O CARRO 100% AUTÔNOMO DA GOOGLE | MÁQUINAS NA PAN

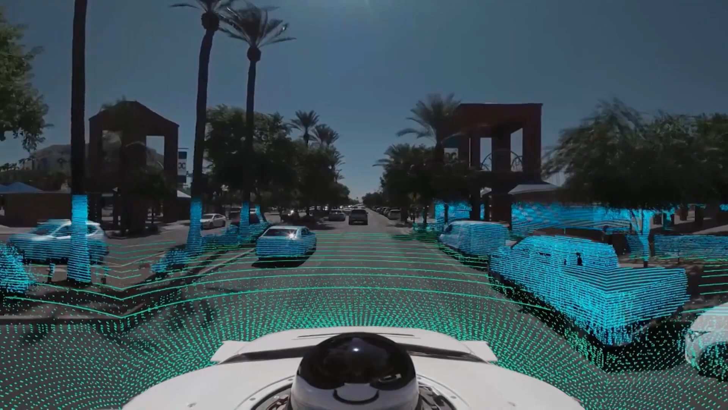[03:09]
O carro faz o cruzamento de informações captadas pela emissão de milhões de sinais de laser por segundo,
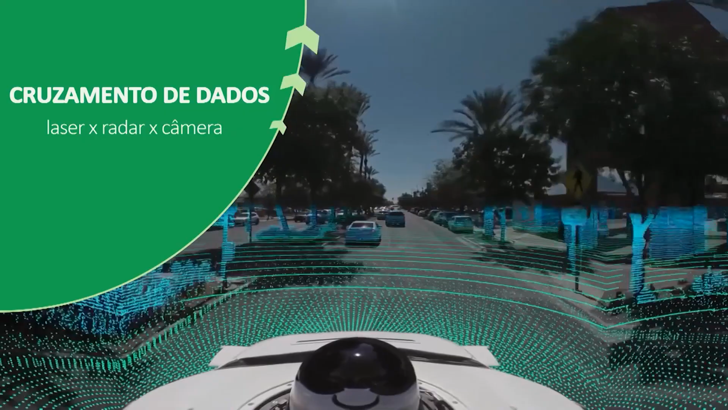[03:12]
com um radar que detecta a posição e velocidade de outros objetos.
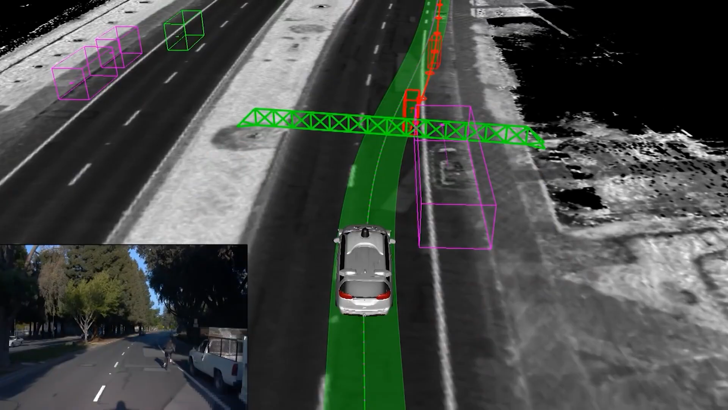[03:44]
parar o carro para a travessia repentina de pedestres, mesmo fora da faixa de segurança.
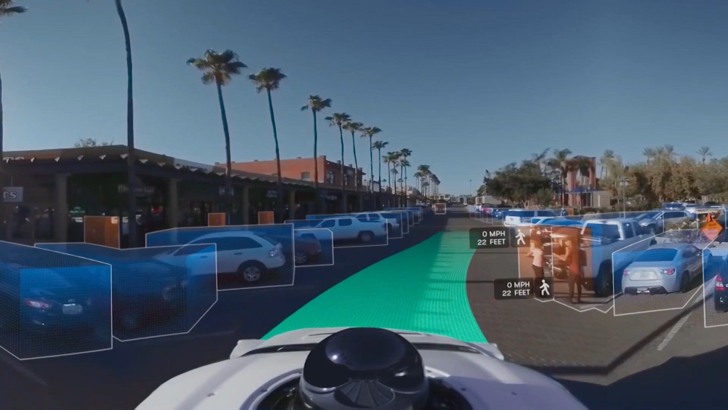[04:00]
Um pacote completo de tecnologia que permite a condução autônoma para levar os seus ocupantes ao destino com praticidade e segurança.